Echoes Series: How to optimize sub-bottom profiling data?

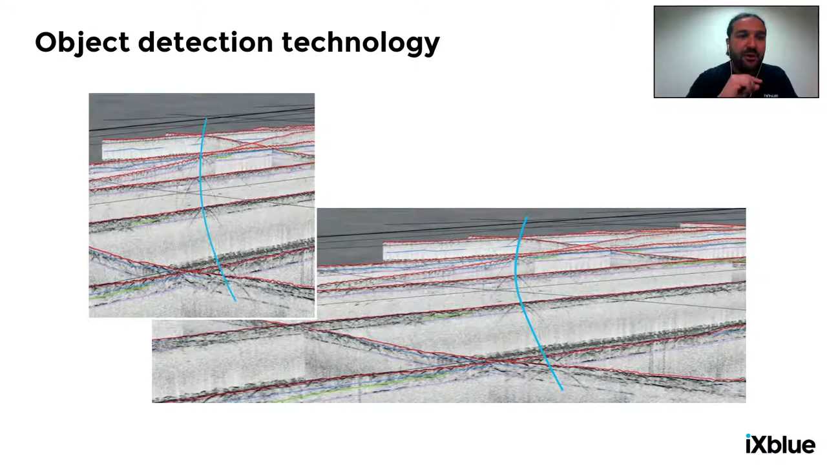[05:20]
you can follow the exact position of the pipeline. So the object detection capability is a distinct advantage of a narrow beam aperture system, such as parametric, for example.